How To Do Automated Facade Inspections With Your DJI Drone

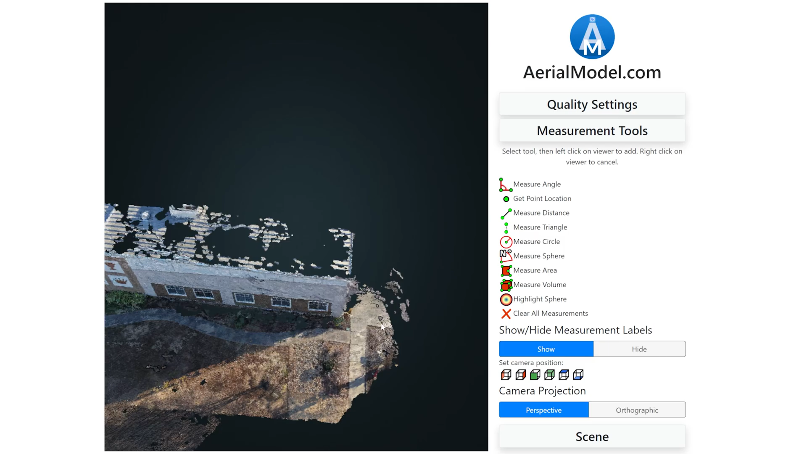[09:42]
possible there was a tree over here but overall you can actually get down to a really granular level and see places in which there is some like issues like you got some water you got some type
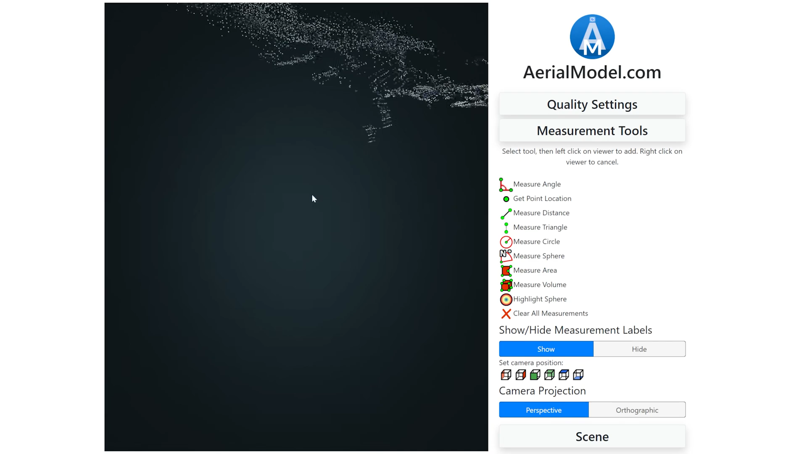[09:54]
of like growth here you have a little bit of rust you definitely have some rust over here
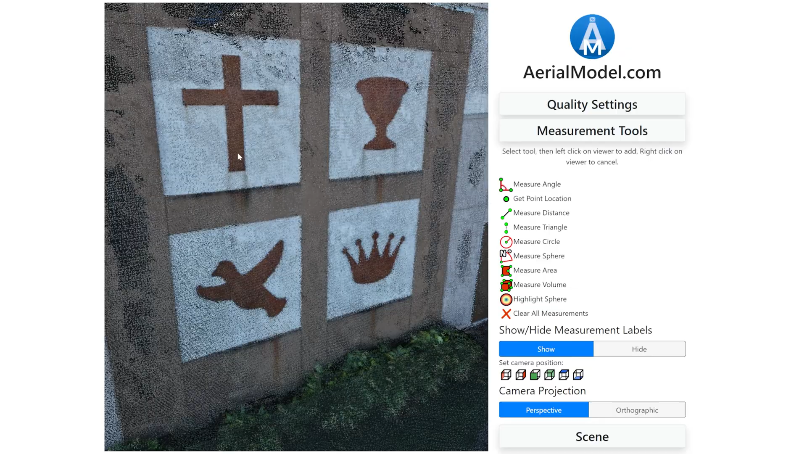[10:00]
so there is a number of things you can kind of pick out from this and then you kind of present this to the client and
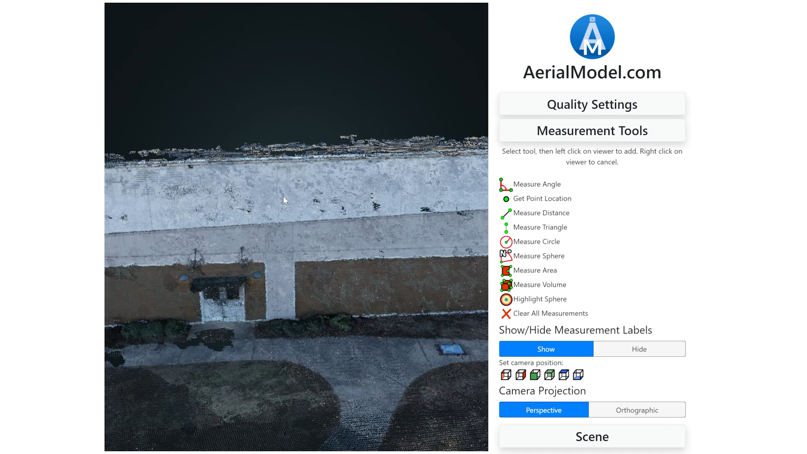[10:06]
say hey like look at how much this has changed time after time as you go through and do this on a regular basis overall I think this is definitely good for capturing the high detail that you'll need on a facade inspection I think going through and having a large overhead model would get most of this detail but I do think this is a substantial increase this was rather difficult to
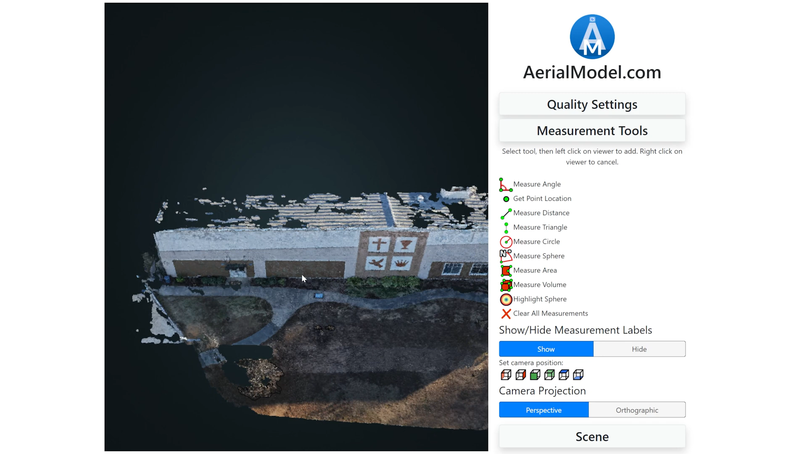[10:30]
fly and this was one of the few buildings in the area that has a long relatively flat area as well so if you wanted to go through and actually take maybe a facade of a building that's kind of curved it's got some angles and